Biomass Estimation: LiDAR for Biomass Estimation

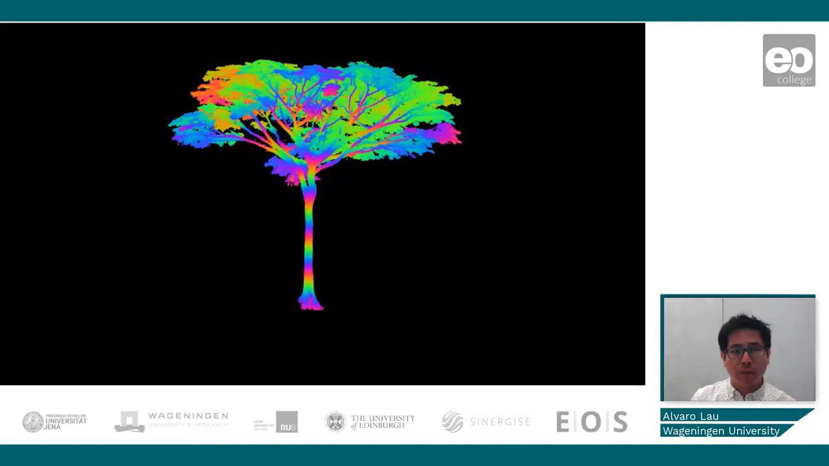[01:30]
This cannot be recreated with traditional fieldwork measurements, with algorithms we are able to differentiate between what is a branch and what are the leaves, and able to fit cylinders into the tree-point cloud,